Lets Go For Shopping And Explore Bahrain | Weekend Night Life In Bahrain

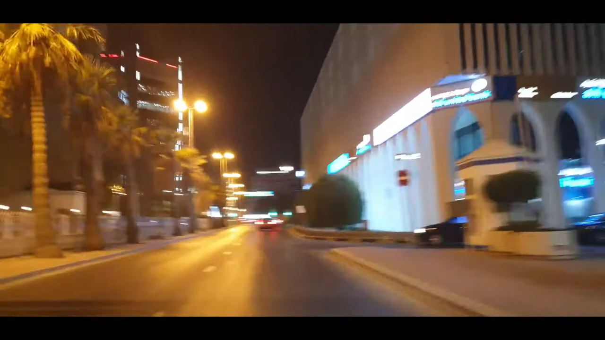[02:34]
तो ये बस निकल के हम जा रहे हैं घूमने के लिए।
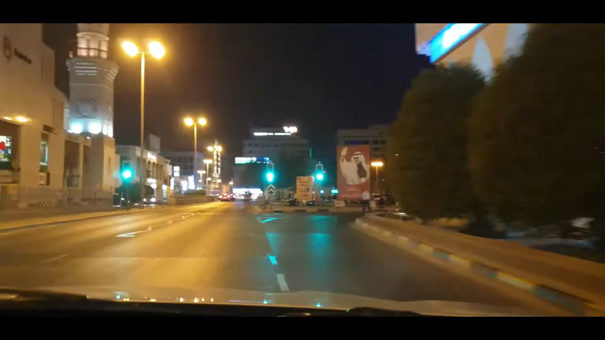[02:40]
और ये आप देख सकते हैं यहाँ पे बहुत सारा लाइक कार स्पेस, कार पार्किंग का स्पेस बहुत कुछ है यहाँ पे। मतलब लोग इस जो जिस जगह
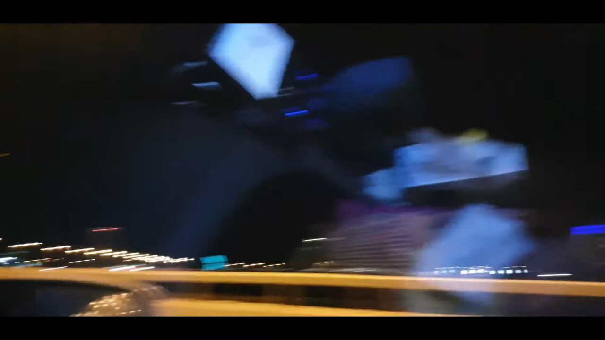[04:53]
और ये हमारे सामने है सिटी सेंटर मॉल। और ये जो तीन बिल्डिंग आपको दिख रही है वो अल अबराज बिल्डिंग है,
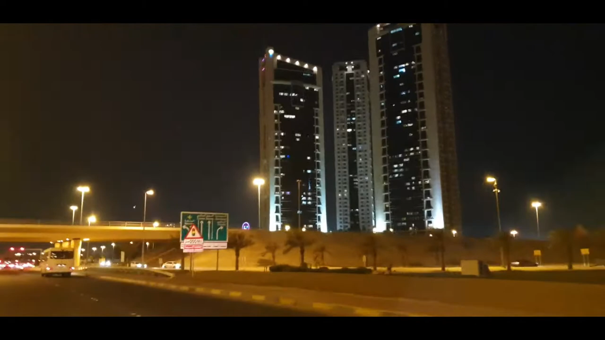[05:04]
सेम साइज के, सेम सेम दिखने वाले तीन ट्रिपलेट्स ट्रिपलेट्स और ये हम ब्रिज के नीचे आ चुके हैं और ये है